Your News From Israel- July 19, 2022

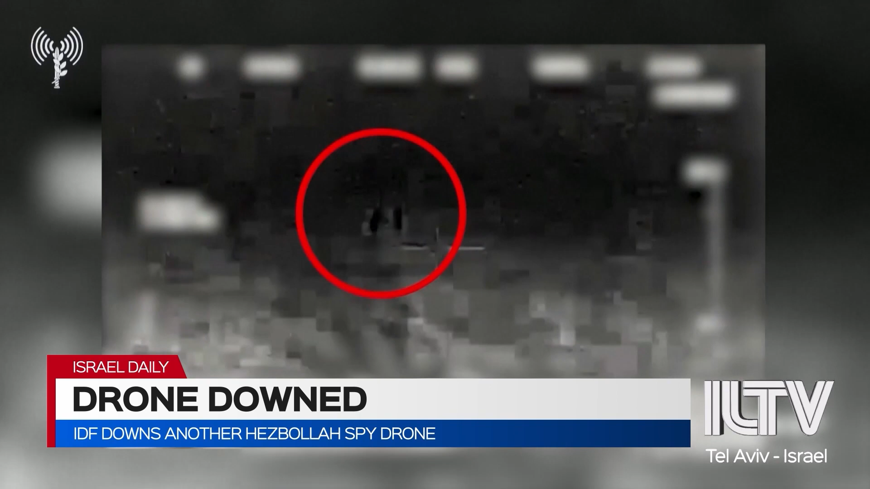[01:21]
Using means of electronic warfare, the Israel Defense Forces reportedly downing a surveillance drone near the northern Israel border with Lebanon. And the UAV, which appears to be a commercially available Chinese-made quadcopter,